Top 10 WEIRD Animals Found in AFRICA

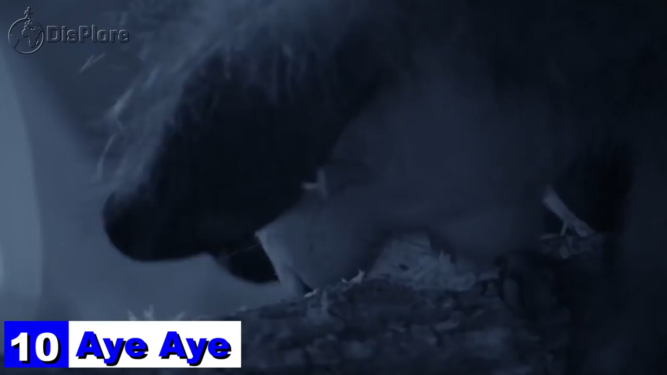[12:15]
It uses this extremely long, thin finger to tap the bark of trees to discover grubs to eat inside the tree.